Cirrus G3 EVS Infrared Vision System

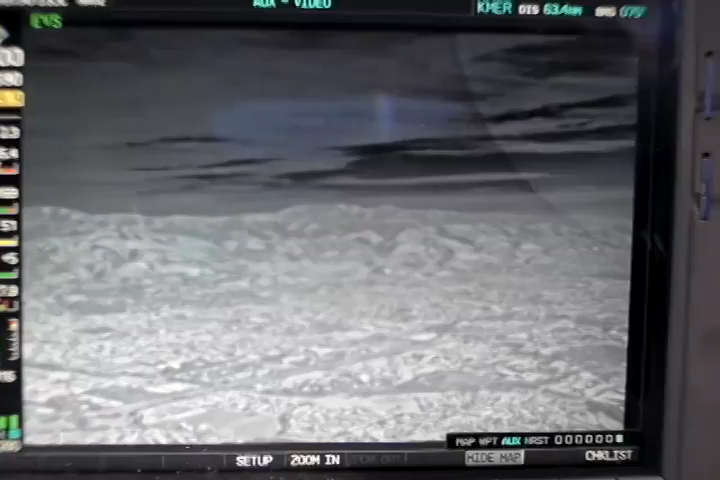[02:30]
The terrain, you can see the houses, the clouds.
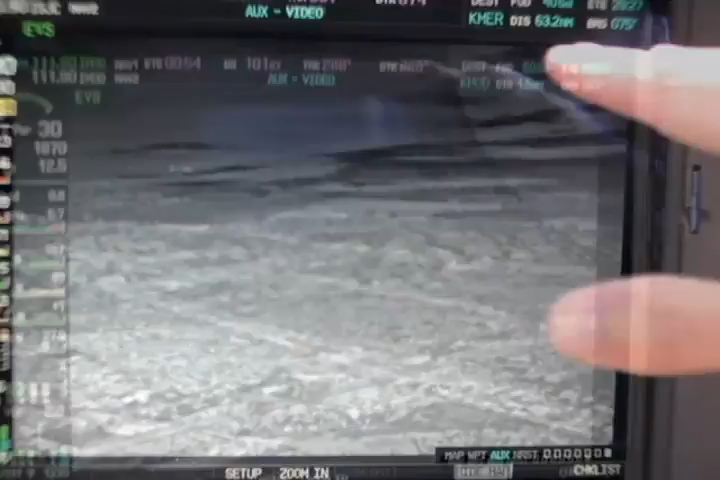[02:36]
Right now we're on an ILS final in Modesto. 500.
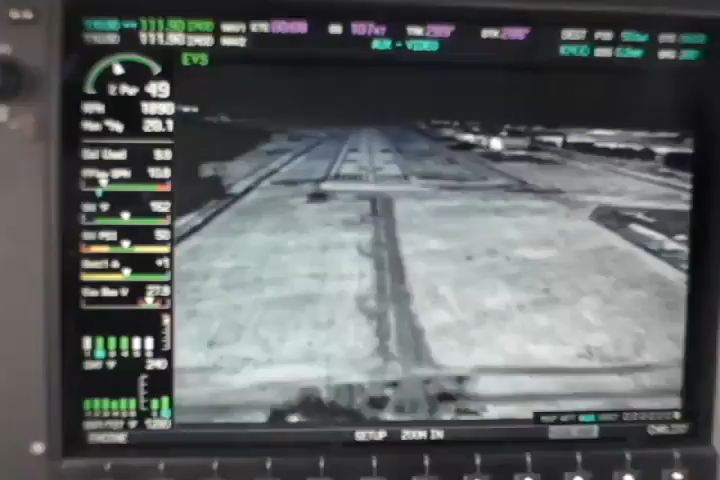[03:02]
We can definitely see how this could be a nice stress reliever during nighttime operations.